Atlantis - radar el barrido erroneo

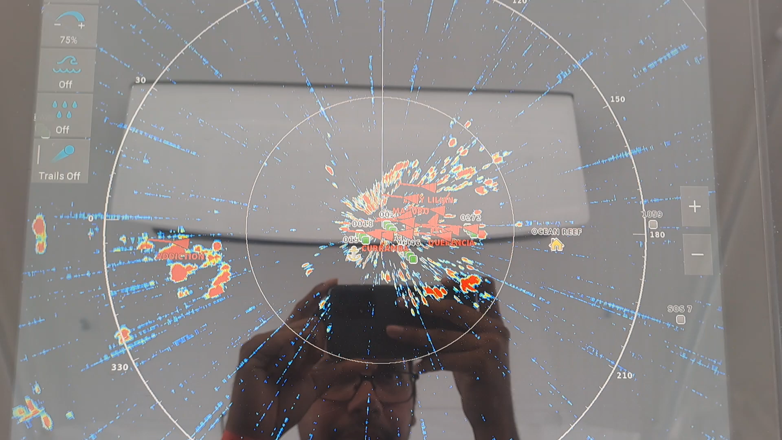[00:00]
El faro sigue igual, salen las rayitas a los lados raras y el contorno que se ve también no es correcto.
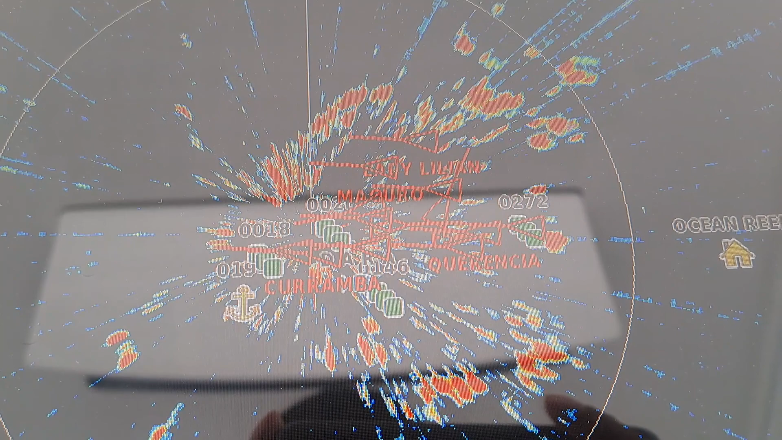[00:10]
Debería de verse acá el tema de el puente,
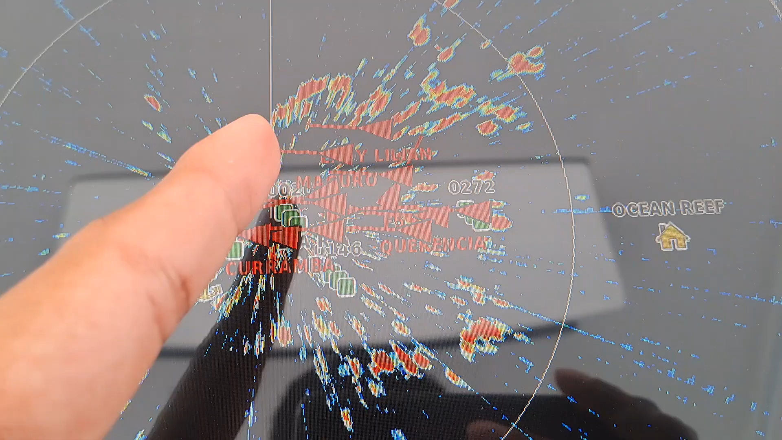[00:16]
el contorno de la isla, pero no se ve.